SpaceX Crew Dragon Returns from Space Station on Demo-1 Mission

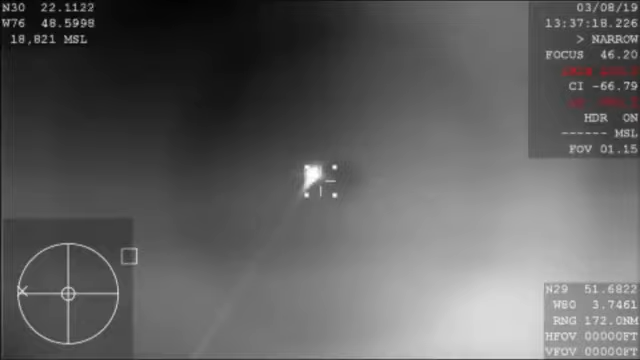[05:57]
So it's pretty exciting that we get this shot right now as it is our first view from planet Earth of the Dragon capsule since it lifted off from Cape Canaveral just several days ago.
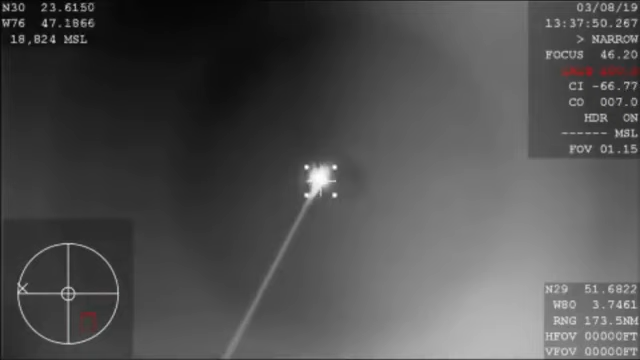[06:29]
We're hearing that they should have AOS, so acquisition of signal back with the Dragon spacecraft. Right now it's about 46 kilometers in altitude.